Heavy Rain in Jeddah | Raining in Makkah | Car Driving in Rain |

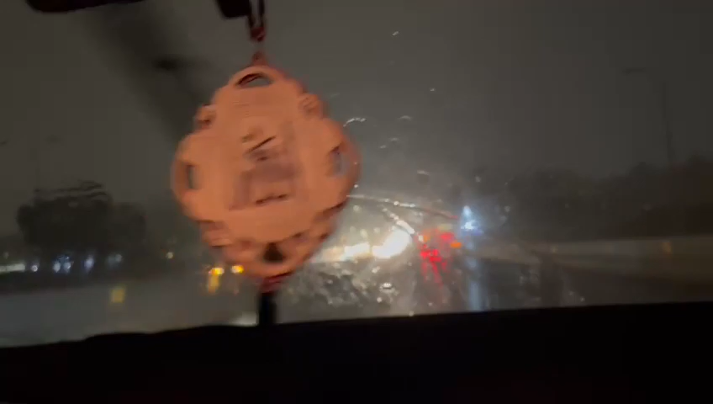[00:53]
कि बहुत एहतियात से और केयरफुली ड्राइव करें, विजिबिलिटी सिफर है, एक बारिश तेज होने की वजह से आप देख सकते हैं। तो अब आती है, अल्लाह पाक सबको अपने हिफ्ज़-ओ-अमान में रखे।